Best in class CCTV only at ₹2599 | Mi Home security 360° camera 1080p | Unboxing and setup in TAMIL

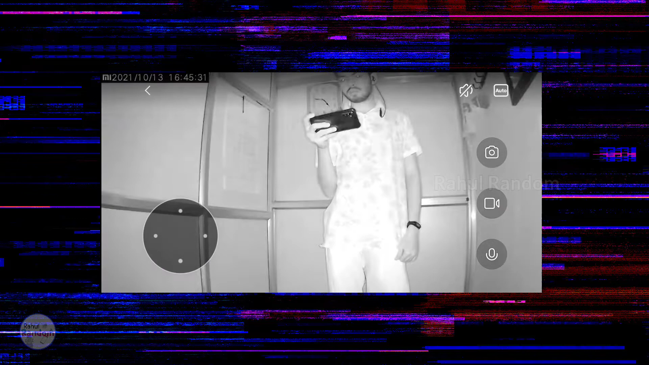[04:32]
We will automatically switch to the night camera In the night mode,
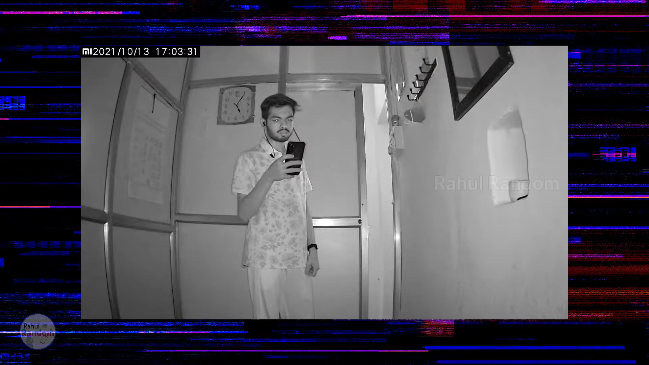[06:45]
And the image quality is good So,